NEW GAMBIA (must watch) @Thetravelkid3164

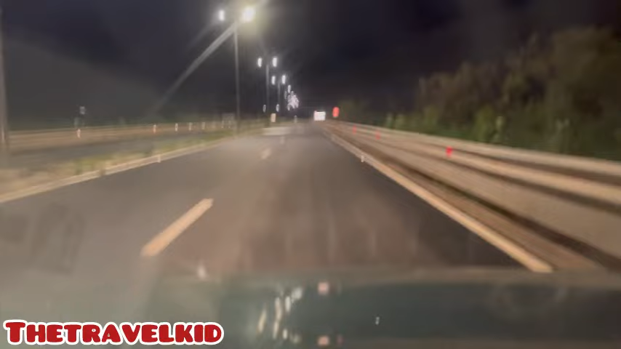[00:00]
today is just tuesday night you know yeah so i decided to do this video to show you guys the final part of the longest highway here in the gambia you know i started this video at just sting corner not far from here but the place is very very dark because there is no light you know there is no light so i just started the
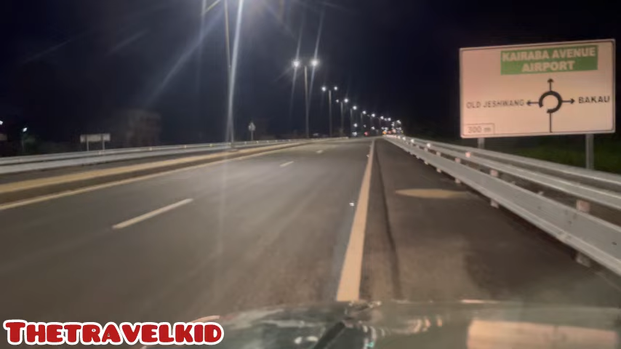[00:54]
so you can see the highway it's uh very nice the gambia is really so amazing right at the moment you know yeah so i'm i'm around joshua heading towards uh to the traffic light but you can see what we got along the highway you know you can see what we got along the highway it's a roundabout you know you can see the road signs also that
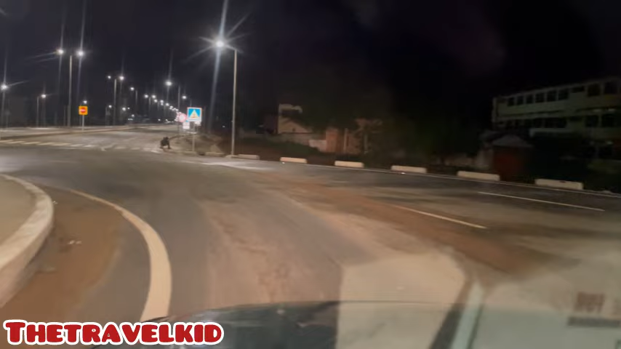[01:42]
it's a roundabout the first roundabout from here the first roundabout of joshua yeah the first roundabout of joshua so i'll just make a u-turn and then i show you guys around old joshua the first roundabout here so this is the first roundabout i will just continue heading towards uh senegambia you can see people just sitting alongside trying to enjoy they are really enjoying the highway you know everything
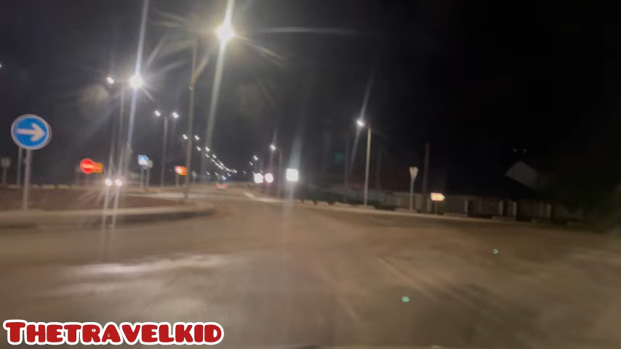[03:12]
to cross you know yeah so this is the second roundabout i will just do as the same this is the roundabout of pakao pakao roundabout so i will make a you quick u-turn and then i just continue towards uh traffic light towards our traffic light so there we go you have another crossing lane here for people to cross yes
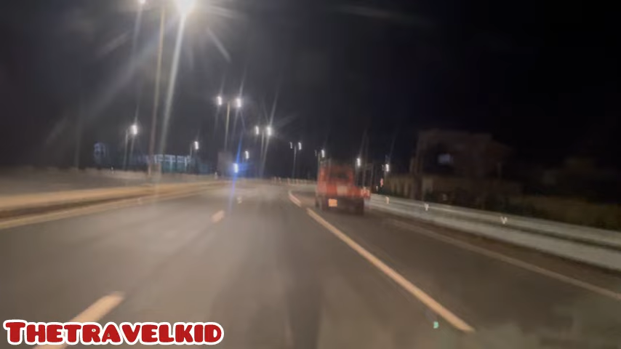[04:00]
you can see it by yourself yeah because you can see it by yourself it's almost 11 a.m here very soon 12 a.m here in west africa with this riding cruise we just passed pakao johnson we are just heading towards uh something light which is around
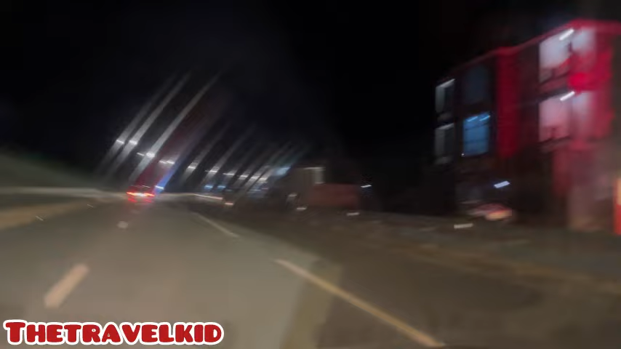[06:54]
I'm around Koto, you know, not far from Senegambia.
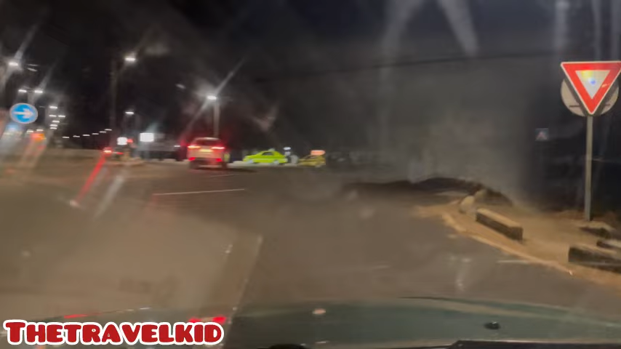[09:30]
it's the roundabout, you have the taxis down there, you know, that's the Johnson right over there, so there we go, very close to Senegambia, you can see, we have amazing pass, this is Maroon's supermarket, you know, from Maroon's supermarket, this is Bakadaji,
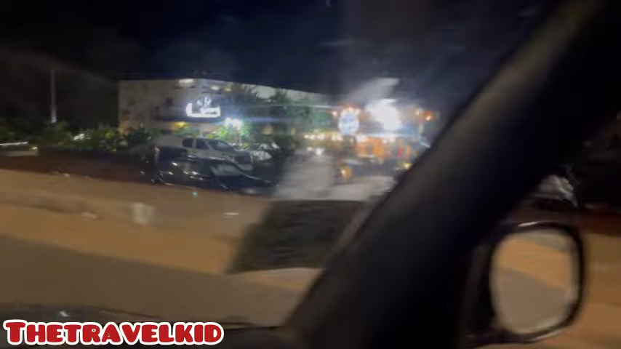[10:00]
they have a gym centre, they have everything, it's a hotel, restaurant, bar, you know, but I don't know if they have a club there, I don't know if they have a club there, I don't know if they have a club, we are very close to Senegambia, we are now heading towards Senegambia,
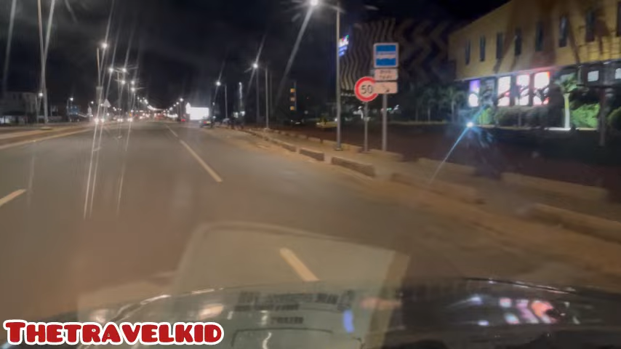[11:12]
one of the biggest shopping centres here in Negambia now, many days, you come here every Sunday, you know, you see so many amazings, you know, you can see, like, this is what we have in Senegambia,